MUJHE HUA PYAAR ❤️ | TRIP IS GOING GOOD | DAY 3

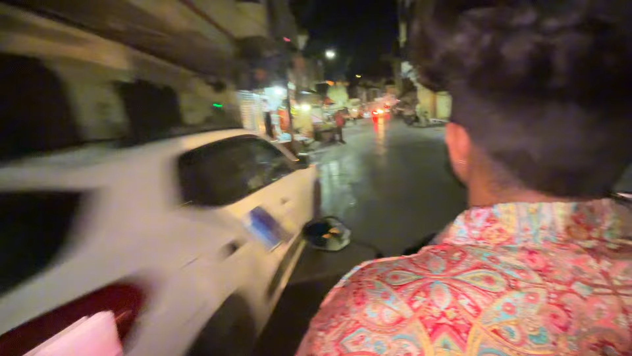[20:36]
देख शुटी चला रहे हैं बज़े से चलते हैं और फिर दिखाज़ें आपको क्या लेंगे